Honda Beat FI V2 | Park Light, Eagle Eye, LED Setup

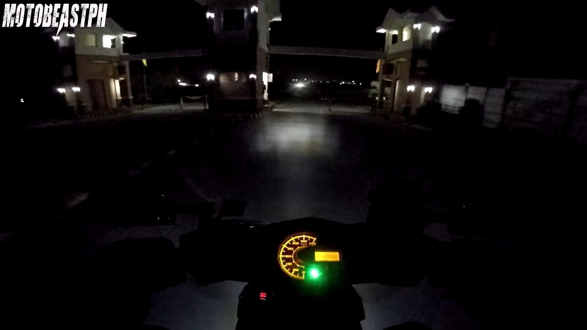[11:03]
kayong lagi nang high beam kasi sa salami naman nila
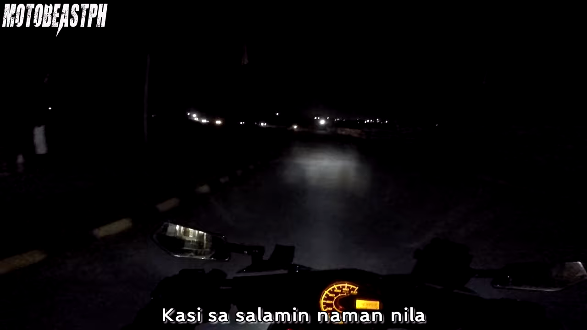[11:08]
dahil sila makikita puro ilaw masakit din sa mata yun so
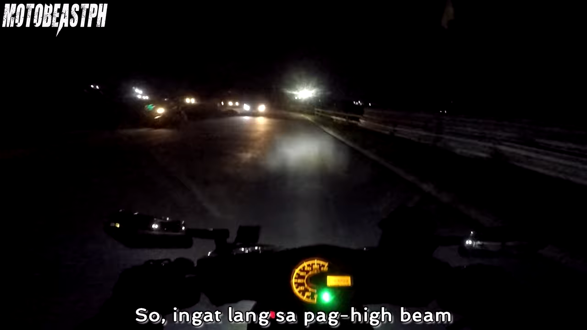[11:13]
ingat lang sa pag high beam so maganda rito sa meron kayong led light sa gabi
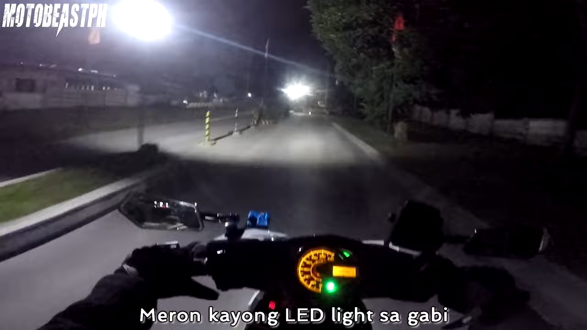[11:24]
na bukod sa headlight o sa ano
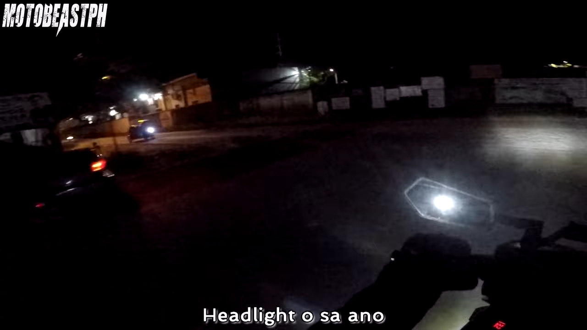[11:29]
daylight nyo brake light so okay din na maglagay kayo ng mga
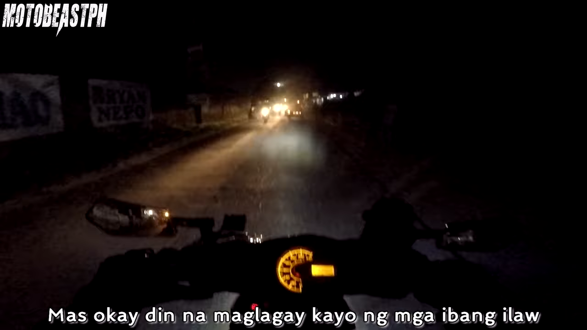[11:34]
ibang ilaw kasi para mas kita kasi tayo mga motor tayo masyadong kita nyan lalo pag gabi mas maganda na mas visible ka sa dahan
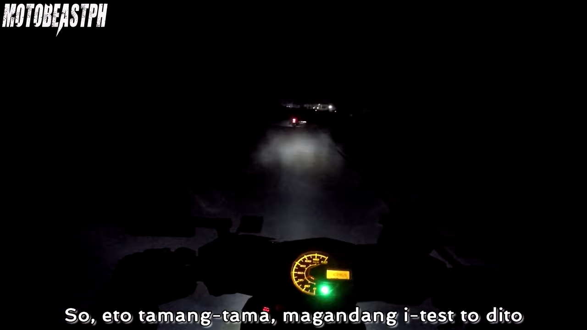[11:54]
so ito tama-tama magandang i-test ito dito dilim kasi rito nakalaw lang ako sinusundan kasi ako sisilo kasi yan
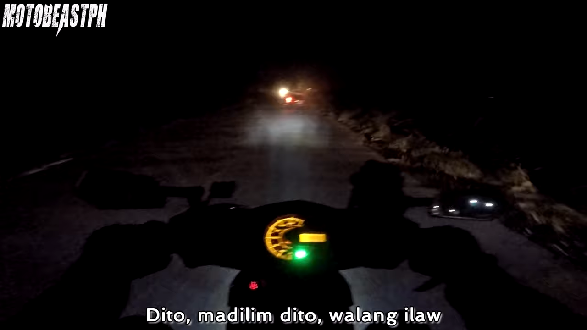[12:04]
madilim dito walang ilaw hirap dito dati pag mga alas kami ng gabi ano nung stocking ilaw ko napakayina
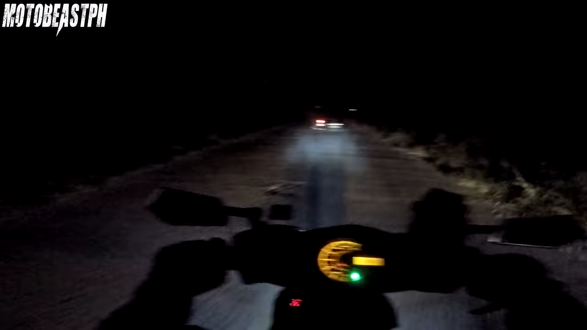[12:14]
ganda-ganda na maliwanan alright so ito kami dadahan sa Clark